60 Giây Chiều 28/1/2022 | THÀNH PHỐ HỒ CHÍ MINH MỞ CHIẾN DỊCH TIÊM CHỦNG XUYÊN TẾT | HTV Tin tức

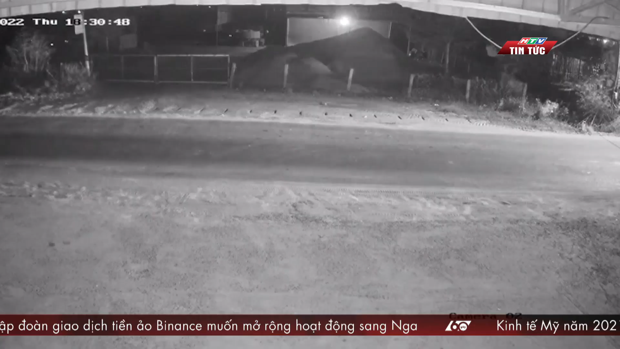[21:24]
Một vụ tai nạn chết người khác vừa xảy ra trên địa bàn tỉnh Bình Thuận Theo dữ liệu camera, tối hôm qua anh Nguyễn Minh Phương, 41 tuổi đang điều khiển xe máy trên quốc lộ 28 đoạn qua xã Hàm Trinh,